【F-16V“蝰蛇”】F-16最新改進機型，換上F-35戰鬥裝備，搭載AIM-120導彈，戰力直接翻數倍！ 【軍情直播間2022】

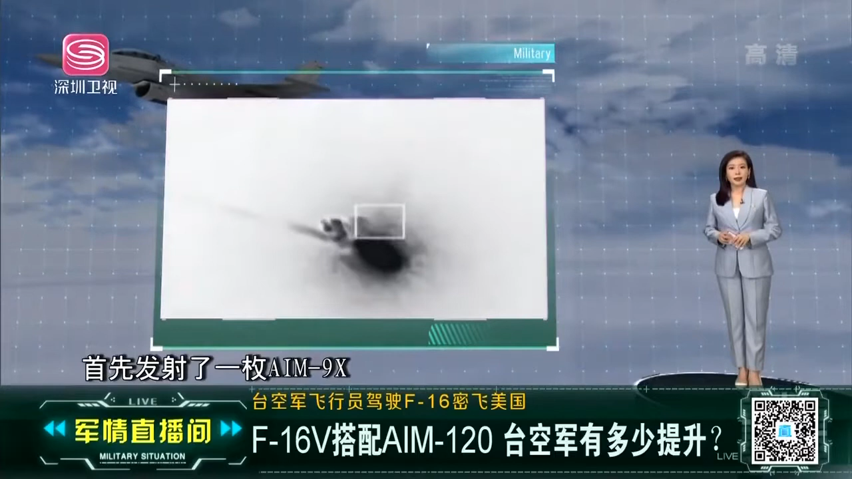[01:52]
发射了一枚AIM-9X响鬼蛇导弹却被苏-22战机躲过随后又发射了一枚A